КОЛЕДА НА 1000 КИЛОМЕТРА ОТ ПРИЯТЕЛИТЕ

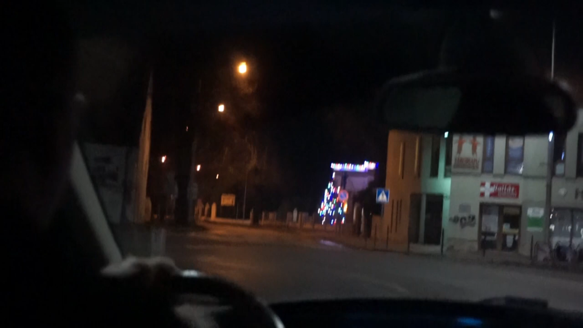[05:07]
Да свика на ляво, майка ти, е, виж там, кой има надясно.
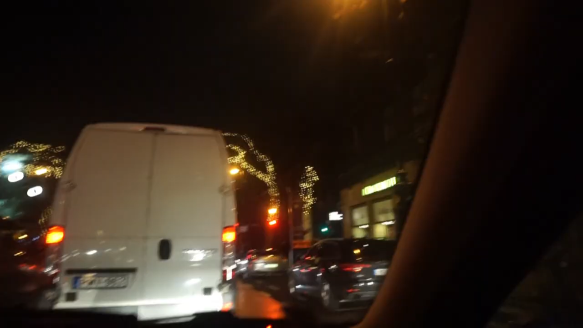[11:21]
Ама много по-интересно е, ако не снимаш стените, а снимаш светлините на другата страна.